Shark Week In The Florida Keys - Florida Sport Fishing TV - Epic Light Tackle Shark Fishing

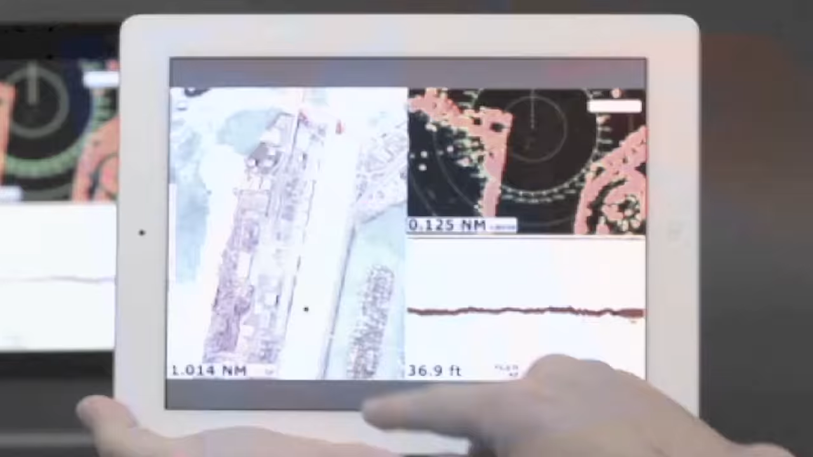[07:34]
The world's first multi-touch MFT chart plotter, Navnet TZ Touch.